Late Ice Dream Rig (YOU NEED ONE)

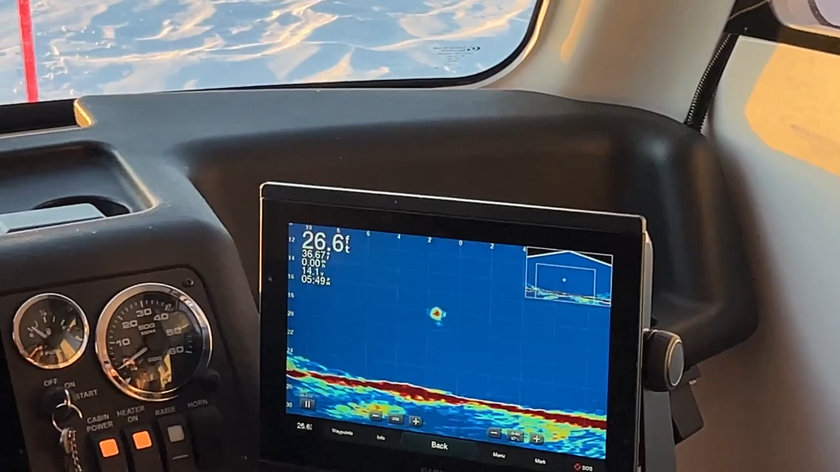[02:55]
On screen: depth 26.6 ft
oh my gosh three or four of them came in at once that
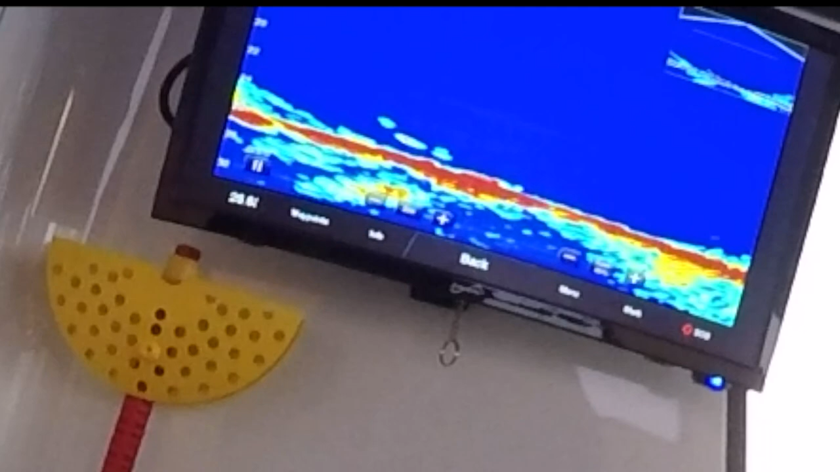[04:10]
you go oh there's another one down there yep yep oh my gosh yeah loaded oh there we
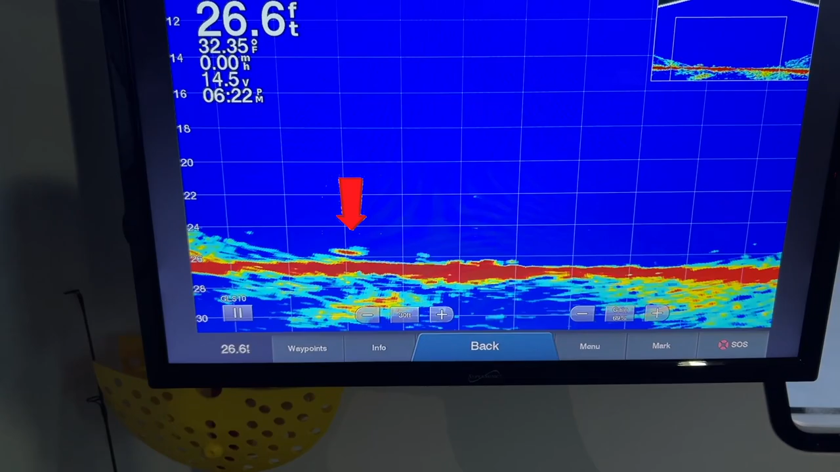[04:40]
On screen: depth 26.6 ft, water 32.35°F
oh it went right past me drop it back down
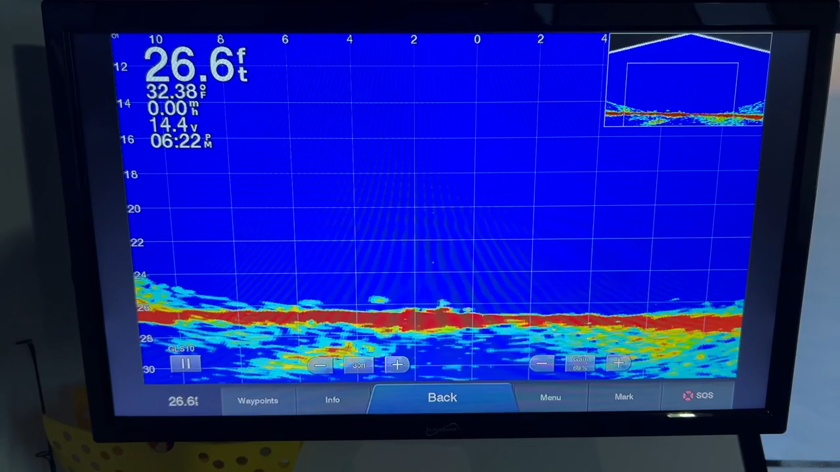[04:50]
On screen: depth 26.6 ft
all three baits on one graph you kidding me